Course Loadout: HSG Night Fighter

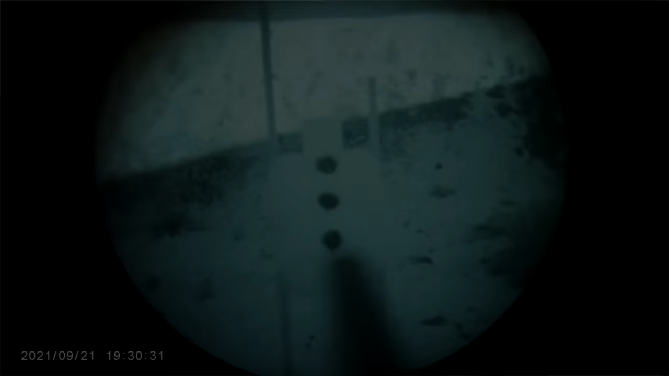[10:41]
It's kind of like shooting more heads up. And with that easier to get behind it. Shooting passive. Night vision. And then up front here. I was using this right here.